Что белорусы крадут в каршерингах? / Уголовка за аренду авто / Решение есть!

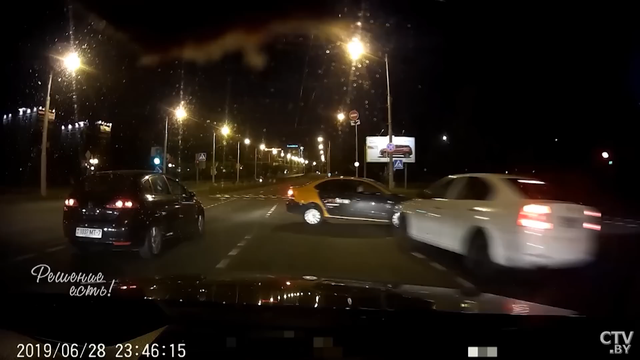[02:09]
Каршеринговые авто двигался на запрещающий сигнал светофора. В результате чего столкнулся с другим транспортным средством. А на этих кадрах видно, как железный конь сервиса краткосрочной аренды совершает наезд на велосипедиста на пешеходном переходе.